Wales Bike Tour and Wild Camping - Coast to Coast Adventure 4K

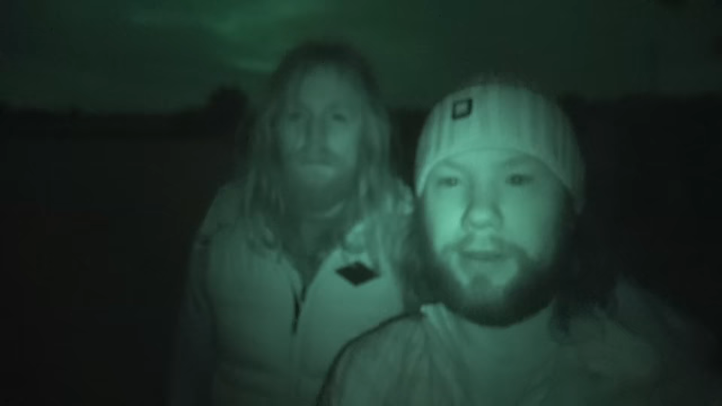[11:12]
We're in the farmer's field.
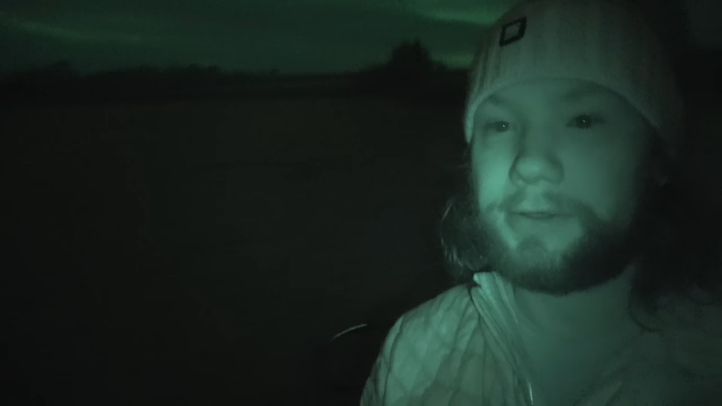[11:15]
Don't know if you can see the bikes now. The farmer coming now. What? Oh. Oh, here comes the farmer. Can you find the brook all right?
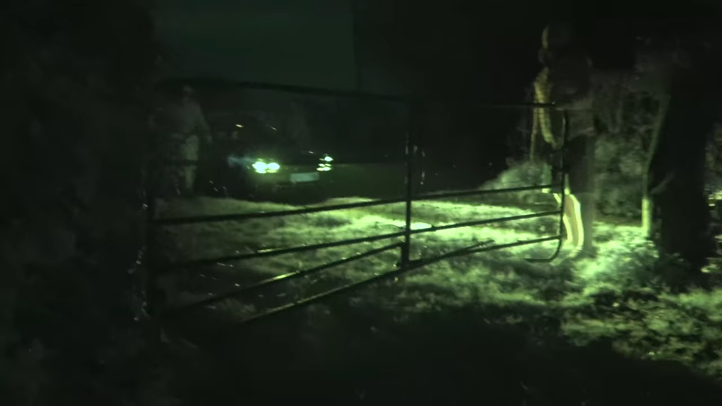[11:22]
Yeah, yeah, it's all down there. So we're all set up, got the tent, all stealthy. Brilliant. Yeah, it's down there. Set up, so.